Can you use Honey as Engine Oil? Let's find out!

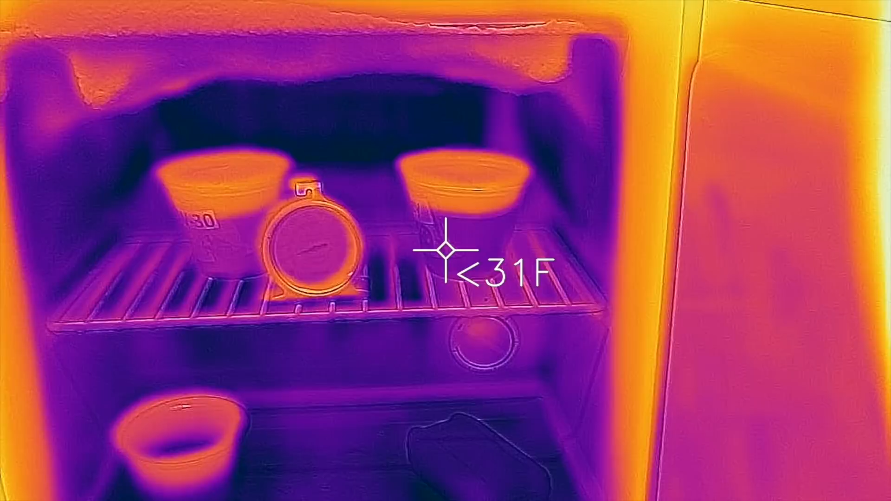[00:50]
It's extremely cold inside this freezer, and we're also going to compare it with 10W30.